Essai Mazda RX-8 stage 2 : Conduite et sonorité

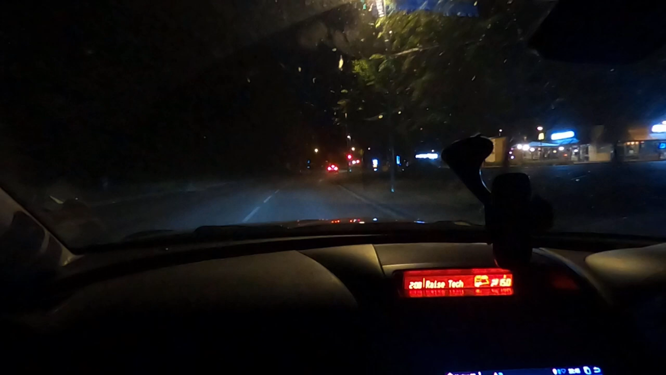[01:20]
Allez, gars, n'hésitez pas à me dire dans les commentaires si ce genre de vidéo vous plaise. On en offre à d'autres, hein ? Du automobile, tiens, on a une petite BMW devant. C'est quoi, ça ? C'est une série 5. Non, c'est un série 3. Ouais. Un 3.35, peut-être. Il a les deux lignes derrière. Ça ne doit rien dire, parce que maintenant, tu as des 3.20 où ils ont les doubles sorties, comme ça. Ouais, ouais, ouais, c'est vrai.